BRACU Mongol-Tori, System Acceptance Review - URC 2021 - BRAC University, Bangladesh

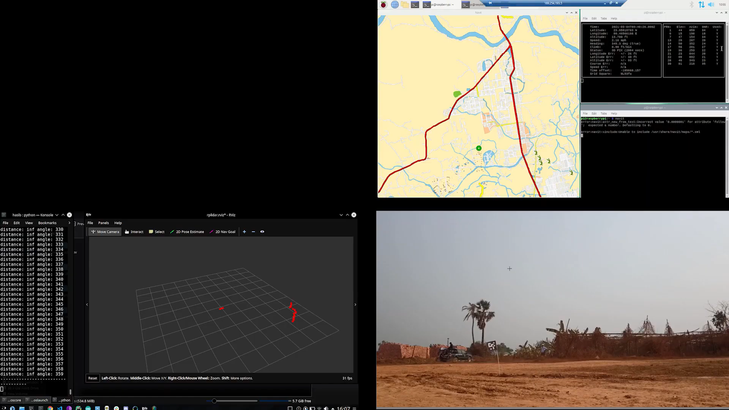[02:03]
We have developed autonomous navigation system using Raspberry Pi with GPS and 9-axis IMU sensors. Well-tuned PID algorithm has been implemented for smooth traversal through waypoints.
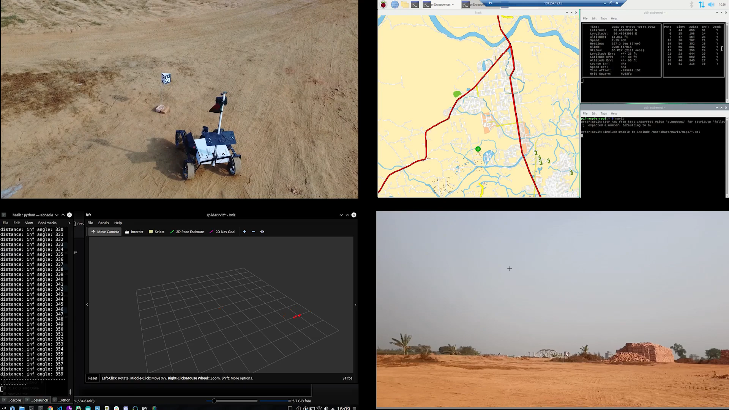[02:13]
This system is more versatile and customizable than our previous year's Pixok based system to detect the air tags. We used AeroCo library for open city. RP LiDAR is used for detecting obstacles.
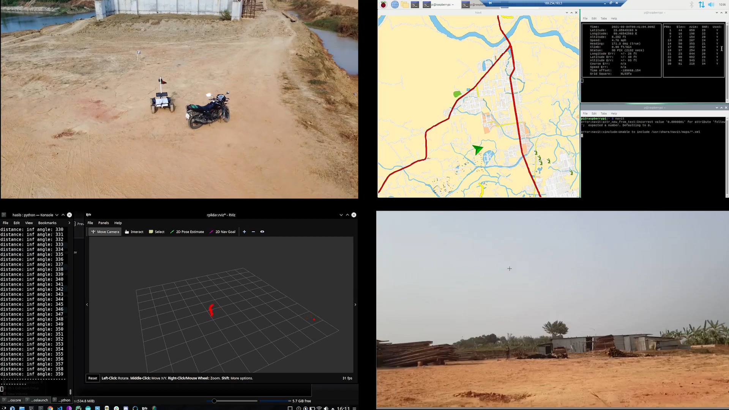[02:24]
Additionally, 3 indicator LEDs have been installed on the robot visible on the light for rover status.